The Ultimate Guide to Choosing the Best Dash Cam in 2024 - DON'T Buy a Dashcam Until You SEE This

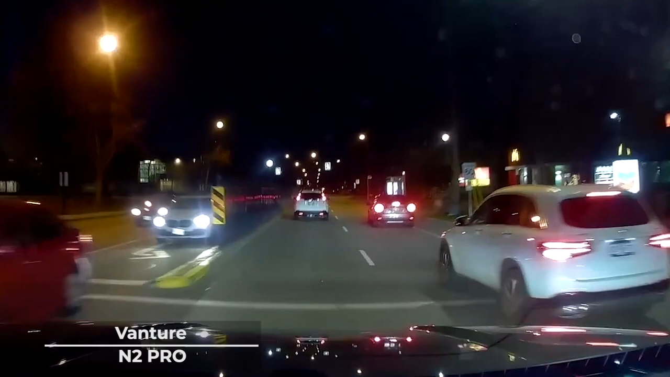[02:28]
This unit also offers an advanced parking mode feature that triggers automatic recording at any sign of movement from the front or rear camera.
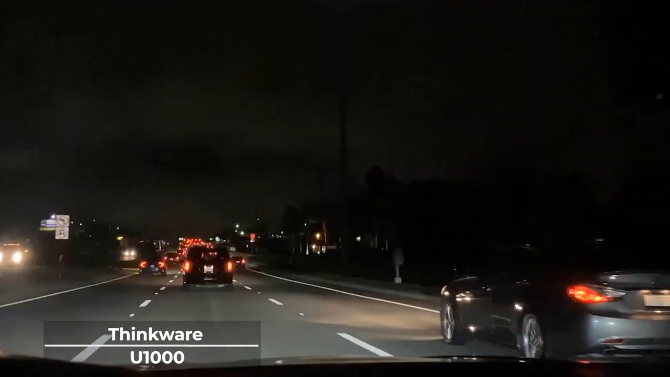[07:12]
Its super night vision allows recording of super dark alleyways and tunnels with little to no lighting and makes them 10 times brighter.